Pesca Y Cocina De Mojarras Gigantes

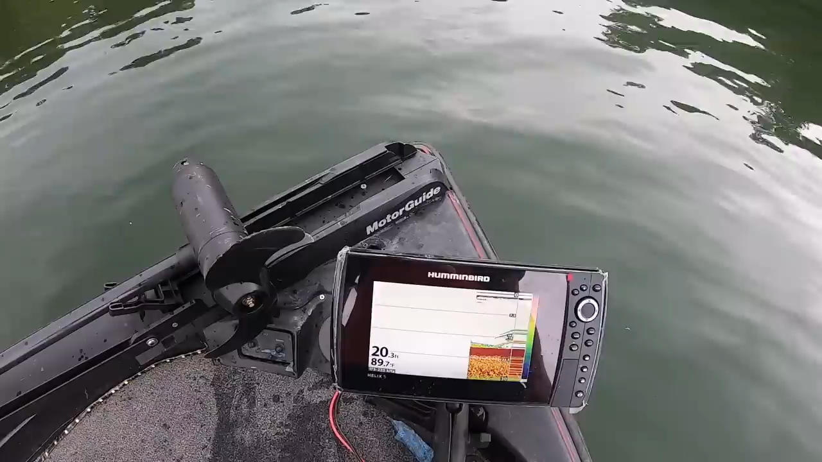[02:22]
On screen: depth 20.3 ft, water 89.7°F
demasiado caliente y no esperamos mucho para ver un intruso que anda acá miren este es un bus anda en 15 pies porque estoy a 20 pies casi el anda anda sumergido más o menos en 16 pies y como les digo la temperatura del agua está
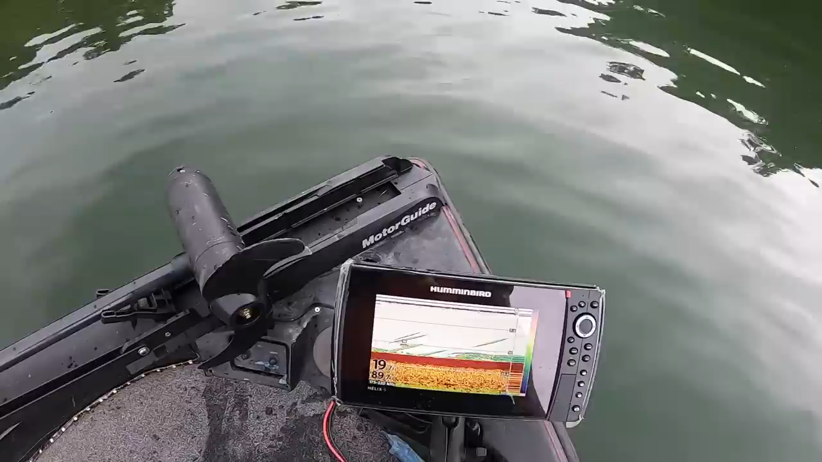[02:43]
demasiado caliente así que lo que voy a hacer es eso buscarlo en estas partes acá los dock o deck y si no los